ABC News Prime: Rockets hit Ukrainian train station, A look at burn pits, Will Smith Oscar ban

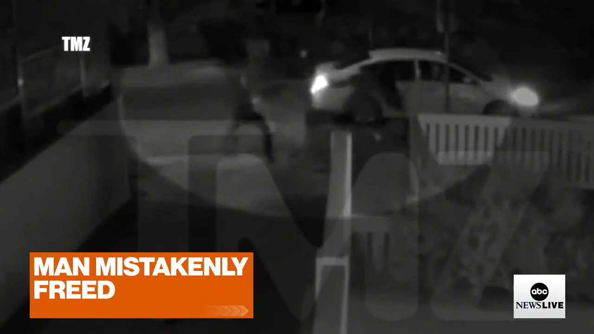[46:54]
Jackson is one of three men charged with attempted murder for shooting Ryan Fisher as he walked Lady Gaga's three dogs in Hollywood last February.